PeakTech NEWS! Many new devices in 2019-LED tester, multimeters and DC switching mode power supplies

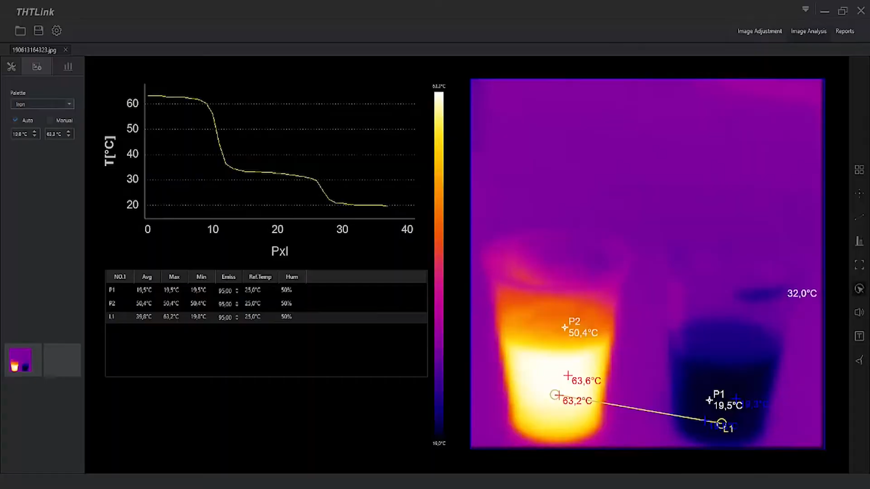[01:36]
As a new feature between the PICTECH thermal cameras,
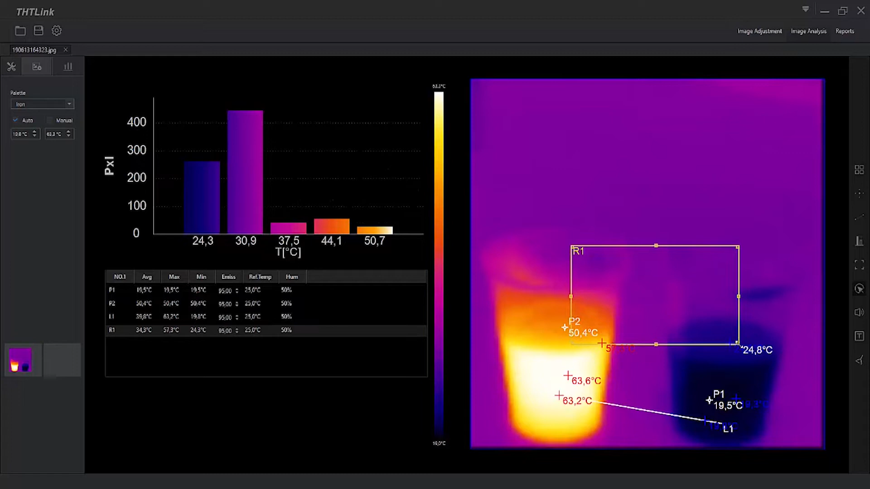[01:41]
this one comes along with a software for the thermal analysis of taking pictures as well as many other functions.